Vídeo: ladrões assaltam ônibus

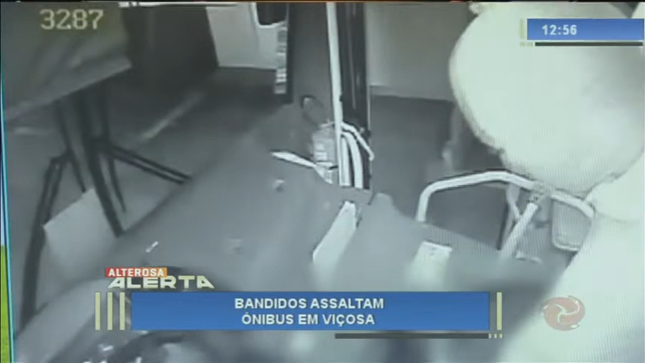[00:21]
O homem com o rosto coberto chega a pegar algo do bolso do motorista, mas desiste. O passageiro também é rendido pela dupla.